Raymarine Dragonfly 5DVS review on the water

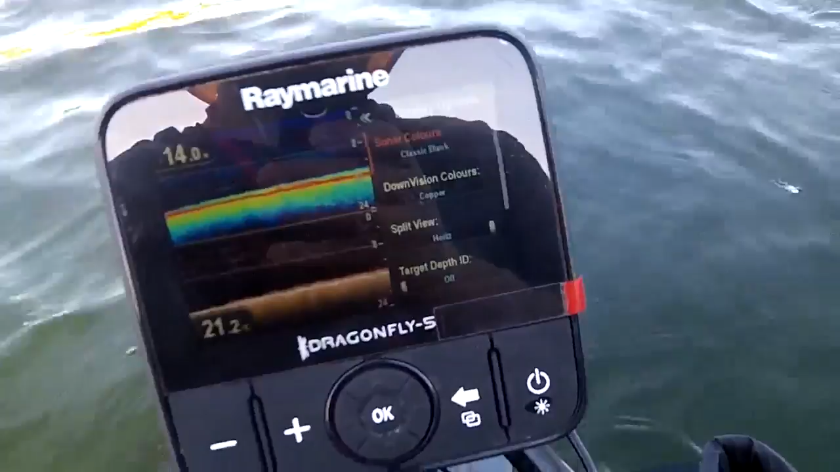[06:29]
uh, itself because the power cable is separate.
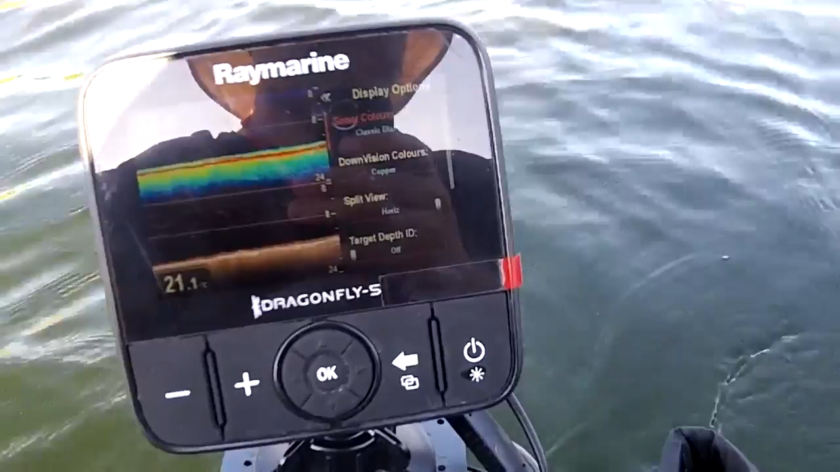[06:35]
However, um, in this case, the power cable is integrated into the transducer cable.
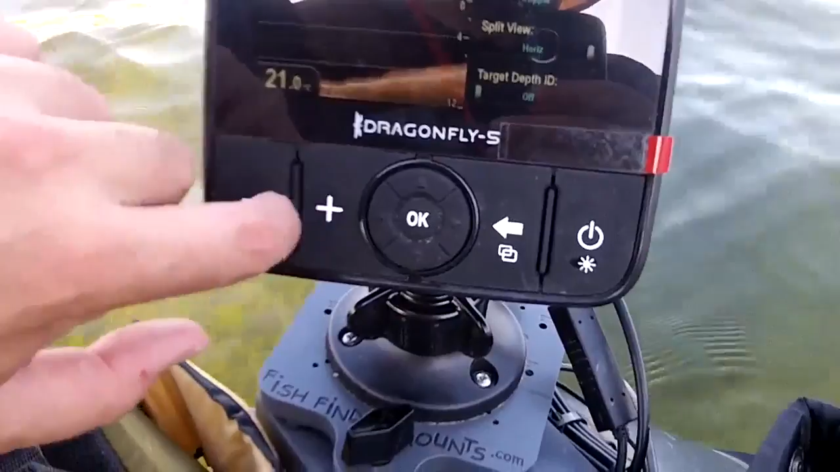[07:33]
that had been planted, implanted itself in all the gaps here. And it cleaned out nicely. I kept the little screen on, the little screen protector on. And, uh, fired it back on and boom, she came back on right away, no problem at all. So, uh, it looks, looks like they've got some good durability to them as well. Not just good looks, but, uh, good quality and good durability as I was saying. And so, there you have it, the, uh, Raymarine Dragonfly 5DVS on our float tube fish finder mount, called the U3.